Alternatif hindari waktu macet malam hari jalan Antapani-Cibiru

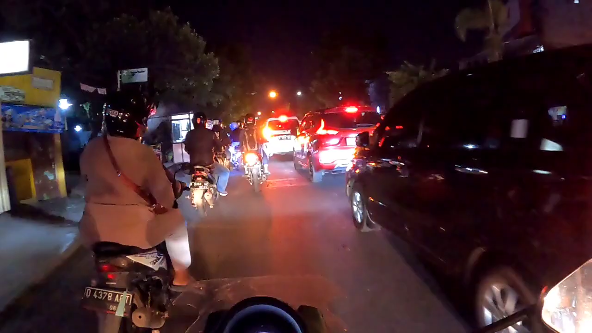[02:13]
arah, eh. Jalan ke arah condong.
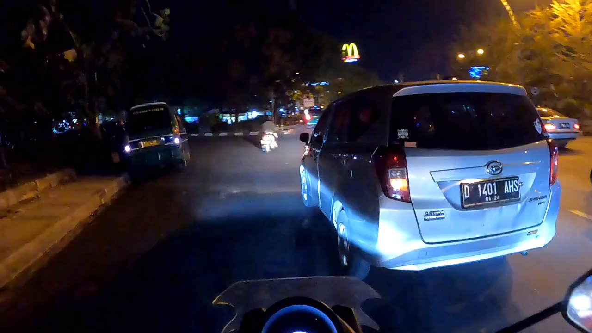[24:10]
Oke teman-teman, udah nyampe di Bundaran Cibiru. Ini
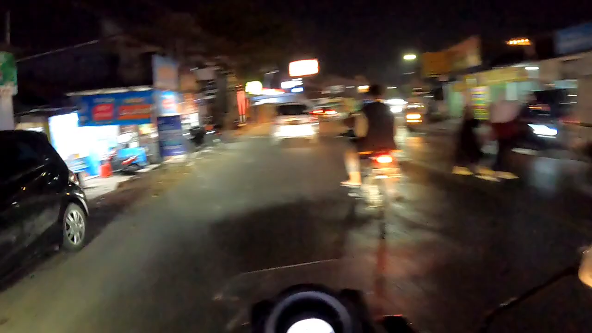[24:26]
adalah area ternyaman.
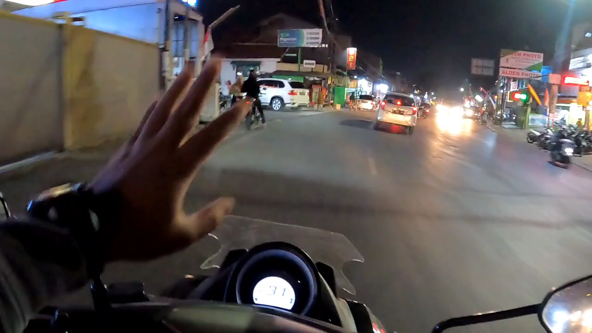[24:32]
Oke, mungkin begitu saja perjalanan malam hari area Bandung Timur ya, dari Antapani tadi situasinya seperti apa, dan begitulah situasinya, sangat macet ya yang dilihat di video. Sebelum ditutup, jangan lupa like, komen, dan subscribe. Oke, terima kasih. Assalamualaikum warahmatullahi wabarakatuh.